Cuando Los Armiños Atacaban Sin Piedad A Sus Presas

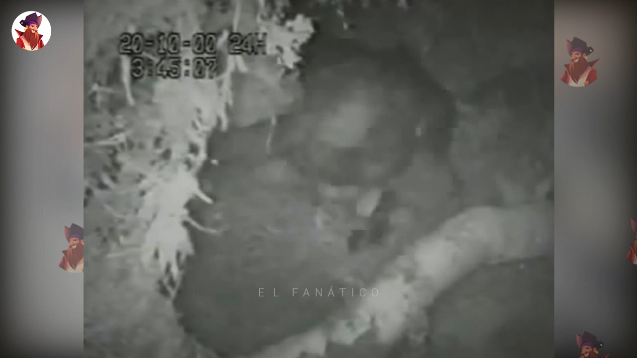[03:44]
A los armiños les encanta saltar los nidos de los patos y robarles los huevos. Los patos se sientan en sus huevos durante 30 días, así que los armiños tienen tiempo de sobra para localizarlos.
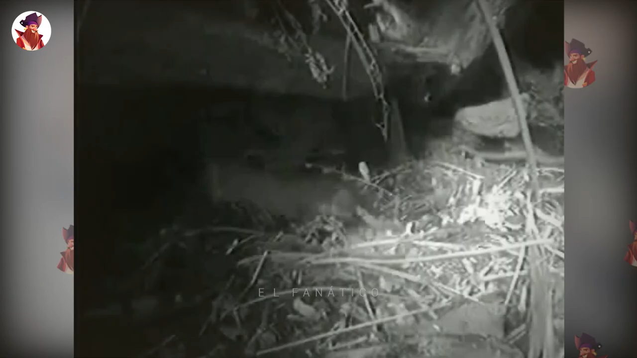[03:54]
Una vez que los armiños los localizan, es un tiroteo en el oké Corral, y los huevos son robados por los aguerridos cazadores. Las madres pato presentes durante los ataques defenderán el nido y lucharán contra los armiños, pero no siempre ganan, y a veces ni siquiera consiguen salir con vida, y mucho menos evitar que les roben los huevos.
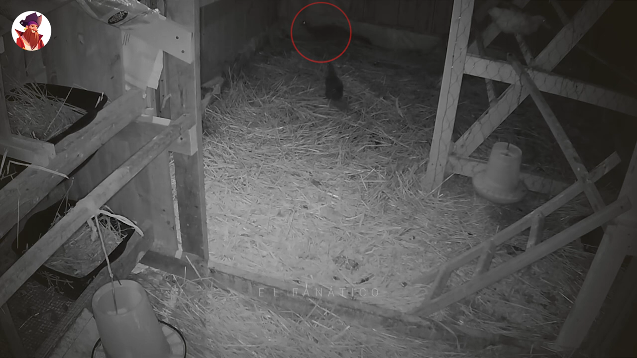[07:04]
Al parecer fue capaz de matar a decenas de gallinas con el tiempo. Hay algunos gansos en el gallinero e intentan repeler al bisón. Parece que funciona, hasta que el bisón vuelve por otro lado y arrebata un pollo pequeño. Los gansos se alertan, pero es demasiado tarde. Los bisones son pequeños, por lo que pueden pasar a través de pequeños agujeros y entrar en gallineros con facilidad.
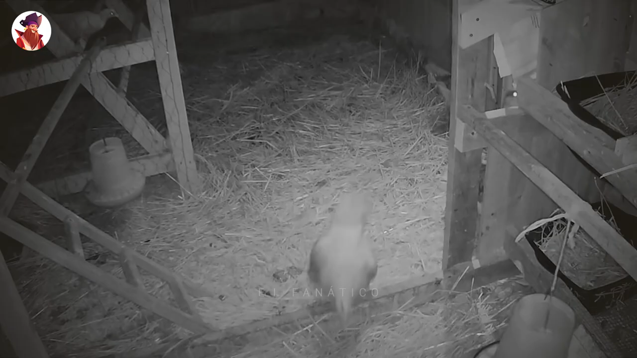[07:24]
Matan por deporte y beben sangre, por lo que son una fuerza a tener en cuenta. Los estás viendo en acción, así que no es difícil creerlo. Siendo todo relativo, estas pequeñas comadrejas son tan peligrosas como los leones y los tigres.
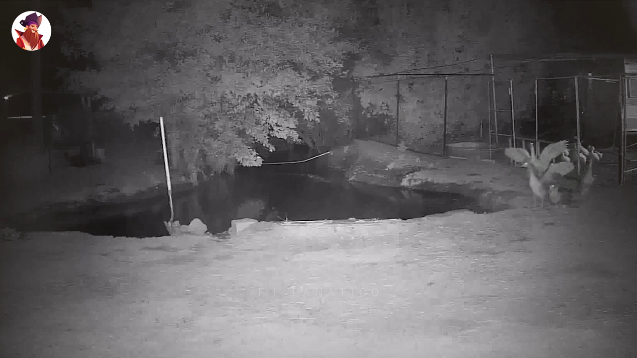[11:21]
El dueño de estos gansos vio imágenes de su cámara de seguridad que mostraban a un bisón matando a uno de sus gansos adultos. Los otros gansos miraban impotentes, mientras el bisón hacía un trabajo a su amigo. Los gansos suelen ser agresivos y pueden atacar, así que me sorprende que se quedaran quietos. Supongo que consideran el bisón un oponente formidable y ninguno de ellos quería arriesgar su vida. Al final se alejaron mientras el bisón terminaba el trabajo. 17.